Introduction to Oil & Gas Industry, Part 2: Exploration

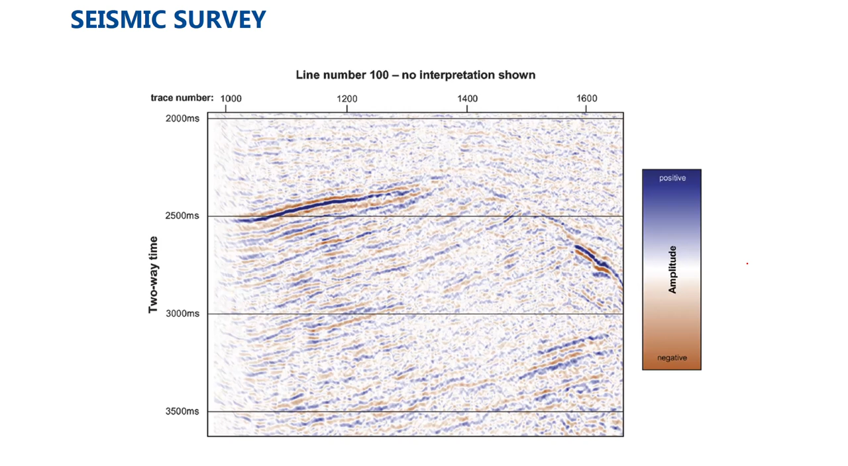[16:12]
seperti itulah geophysicist mencoba menginterpretasi ini. Dan dari sumber saya mengambil gambar ini, kira-kira interpretasi yang possible adalah seperti ini. Jadi dapat dilihat di situ, itu adalah boundary-boundary perbeda, atau yang membatasi bodi formasi batuan yang berbeda-beda. Ada garis yang berbeda-beda warna di sini, itu menunjukkan segmentasi dari lapisan batuan, atau formasi batuan yang ada dalam tanah. Dan tidak semuanya itu akan menjadi lapisan oil and gas, tidak semuanya menjadi reservoir oil and gas. Later on itu butuh evaluasi lebih lanjut,
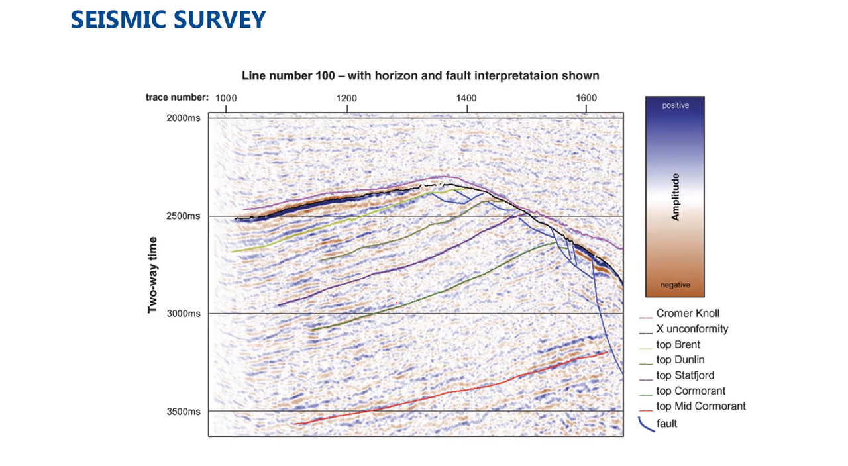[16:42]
untuk memastikan yang mana sih tempat terjadinya migas, atau tempat terkumpulnya gas misalnya, seperti arsiran yang saya buat di sini. Nah ini juga contoh lain ya. Jadi bagaimana geophysicist mencoba menganalisis dari seismic section yang dia punya, melihat profil-profil atau indikasi-indikasi adanya patahan seperti di sini. Jadi yang garis-garis hitam ini namanya fault,